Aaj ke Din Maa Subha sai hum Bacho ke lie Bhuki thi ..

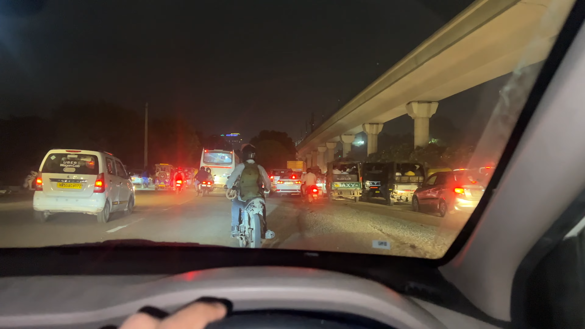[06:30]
तो भाई फाइनली मेरा दोस्तमर्थ आ चुका है बाई मेरे पास और अब भी देखो ट्राफिक देख लो और जगे कितना ट्राफिक है दोस्तों एक बड़ ट्राफिक में से थोड़ा सा क्लिया रोजाओ ना एक बर कहीं पहुंच जाओं कुछ खाने पीने के लिए फिर
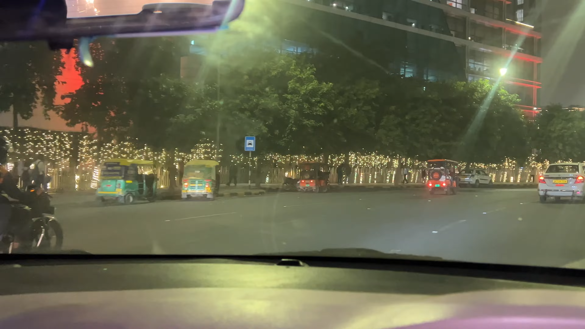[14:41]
तगडी लाइटनिंग कर रखे ना भाई दिवाली आ रही है यार भाई कसम से ना गुड़गाओं में अपकी बारी मैंने देखा है कि इतनी ज्यादा